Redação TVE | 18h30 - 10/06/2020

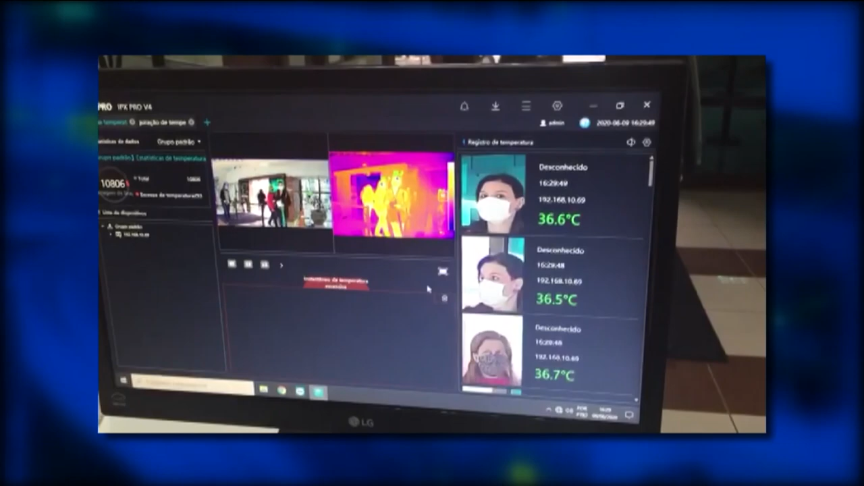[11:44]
O monitoramento facilita o controle do acesso de pessoas que já tiveram temperatura alta detectada em dias anteriores ou que não podem ingressar na área interna da instituição.
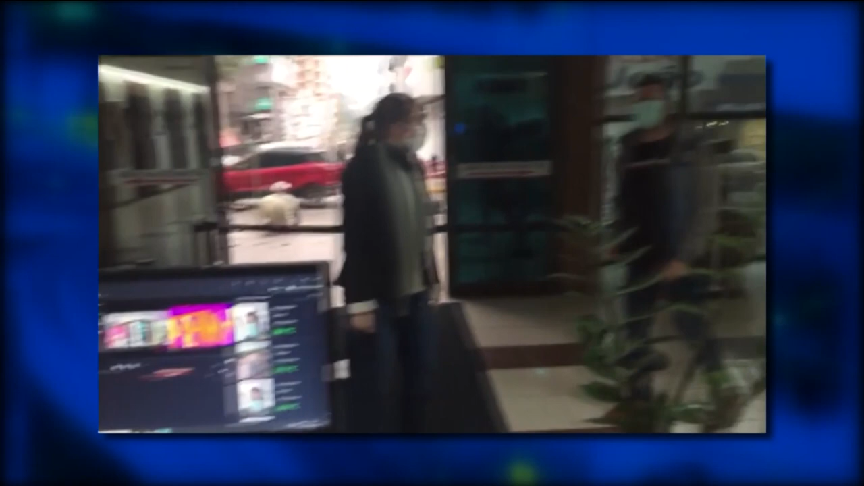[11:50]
O novo sistema permite um controle rápido sobre quem
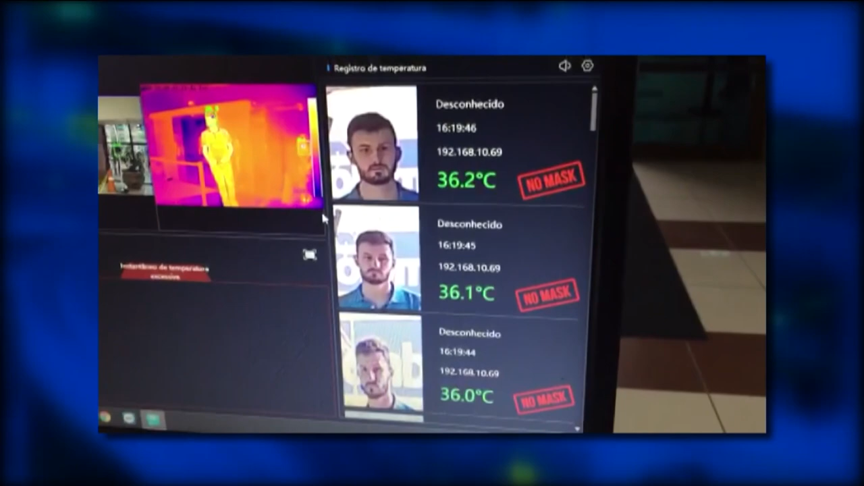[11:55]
circula no ambiente hospitalar sem gerar filas e aglomeração.
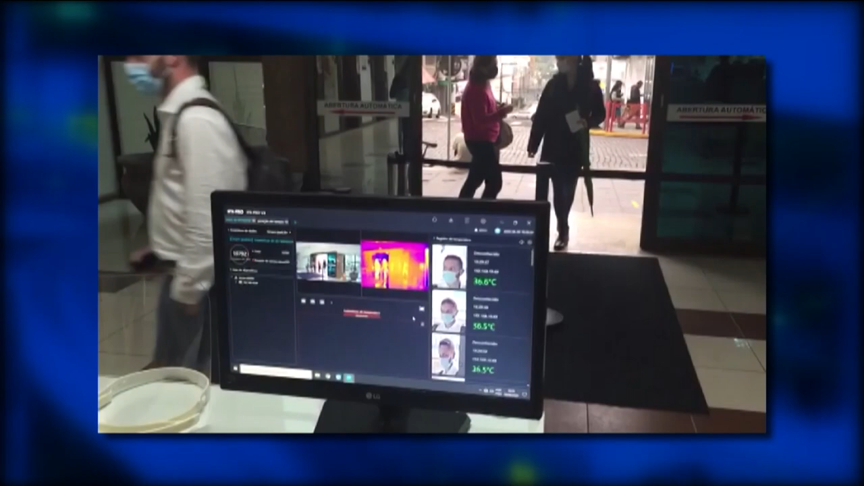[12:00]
Com ele, é possível avaliar a temperatura de até 16 pessoas ao mesmo tempo.
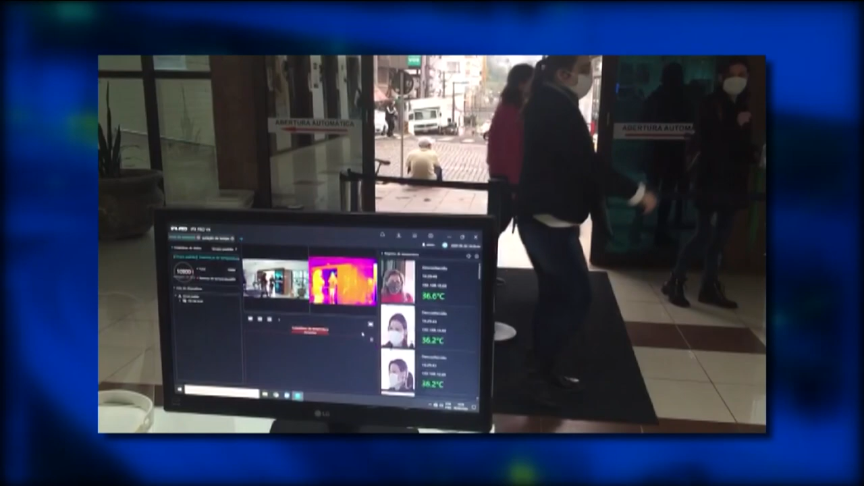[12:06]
Ele é capaz de detectar o uso de máscara, realizar o reconhecimento facial e armazenar as informações automaticamente.
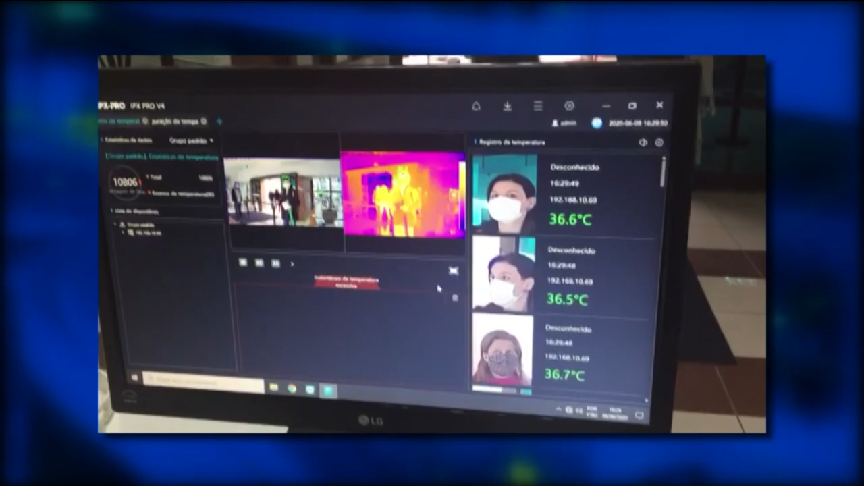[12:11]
A Secretaria de Saúde do município de Lajeado contabiliza